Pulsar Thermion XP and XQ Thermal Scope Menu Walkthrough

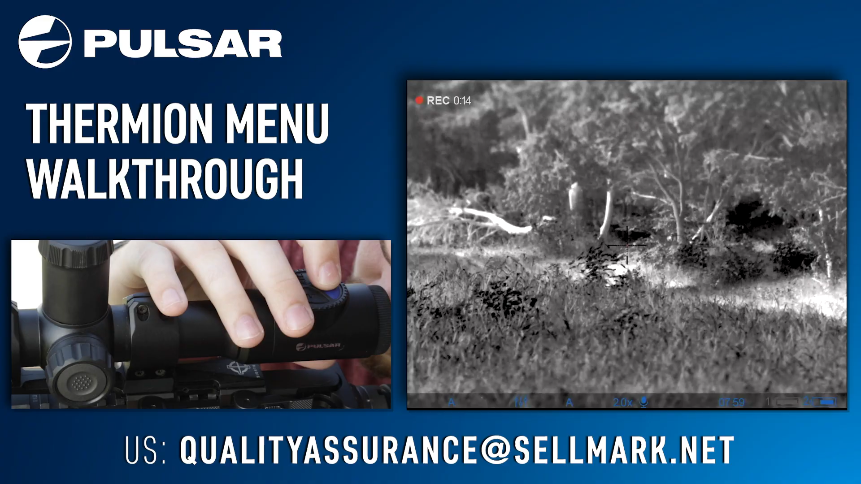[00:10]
One short press of the power button will power the unit on. While holding down the power button will start a countdown timer at which when hit zero will power the unit completely off. If you let off of the power button before the countdown hit zero it will put the unit into a sleep mode. Moving over to the zoom button one short press will scale the zoom up doubling it each time while one long press of the zoom button will start picture-in-picture mode.
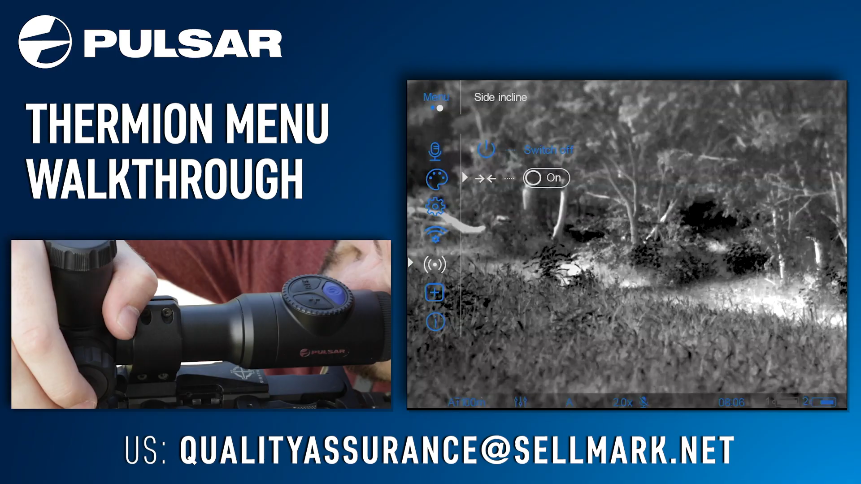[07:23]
The next menu option you have is the accelerometer. Switching this feature off will disable any function the accelerometer uses, like side incline. While the accelerometer is on and side incline is on, the unit can detect when it is not perfectly level. The next menu option you have is defective pixel repair. Selecting this will bring you into the defective pixel repair menu.
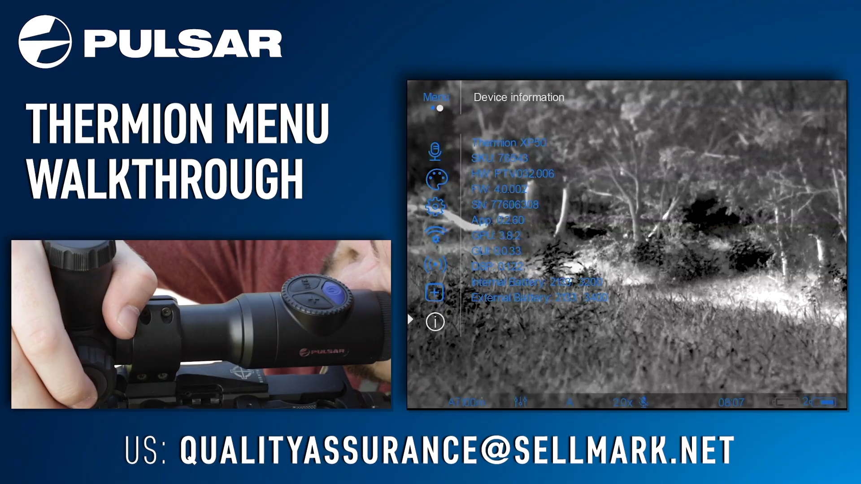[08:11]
The last menu option you have is device information. Selecting this will display useful information about your device, such as the SKU, the hardware, the firmware version, the serial number, and so forth. This has been a complete breakdown of the Thermion menu. This has been a complete breakdown of the Thermion menu.